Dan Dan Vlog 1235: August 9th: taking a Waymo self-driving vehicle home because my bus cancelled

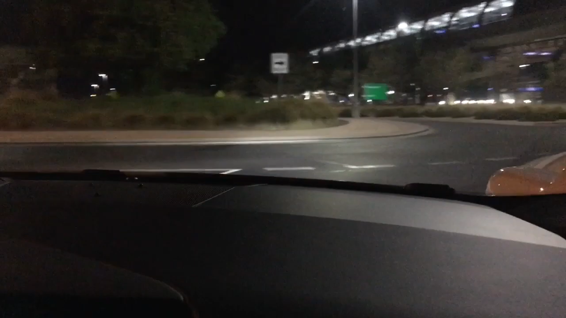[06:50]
In fact I have I have more faith in the Waymo driver than pretty much any uh any Lyft or Uber driver at this point because the Waymo driver seems to understand how to use a roundabout
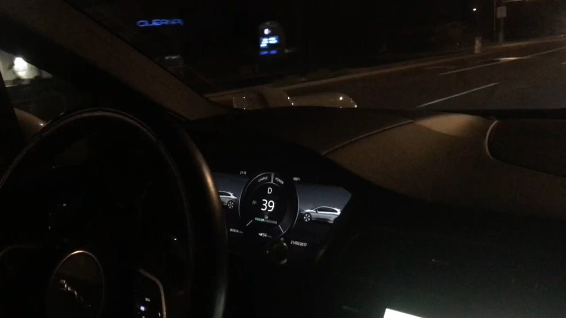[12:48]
yeah we're up to 40 miles per hour for the first block here i'm not looking at the app so i don't know if it's planning on taking oak or if it's planning on taking uh taking paul probably taking oak no reason for it to take me to my back door so um yeah so i'm surprised the bus is not there i checked the uh check the app and uh and i see this